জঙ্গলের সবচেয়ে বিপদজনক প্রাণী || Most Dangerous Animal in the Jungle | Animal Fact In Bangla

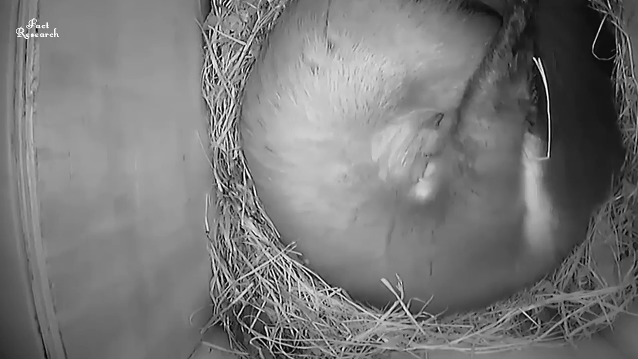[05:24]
আর এদের বাচ্চা অন্ধ এবং লোম ছাড়াই জন্ম নেয়। বন্ধুরা, এই বাচ্চারা 6 সপ্তাহ পর্যন্ত সম্পূর্ণরূপে মায়ের উপর নির্ভর থাকে। 6 সপ্তাহ পর এরা তাদের বাসা থেকে বাহিরে বের হয় এবং নিজে থেকেই চলাফেরা করতে শিখে যায়।